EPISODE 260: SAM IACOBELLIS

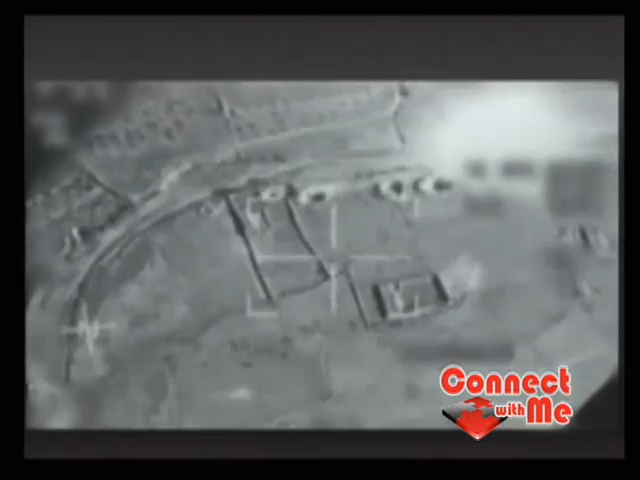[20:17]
Without refueling. Without refueling. And a sergeant can call up, tell the cabin what they wanted,
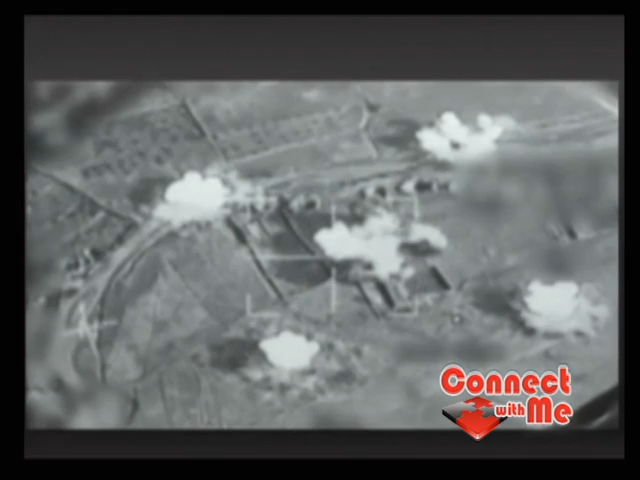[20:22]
and then they can deliver weapons right on target. Yeah, and that video that we just saw there was in Iraq, of course, the war there.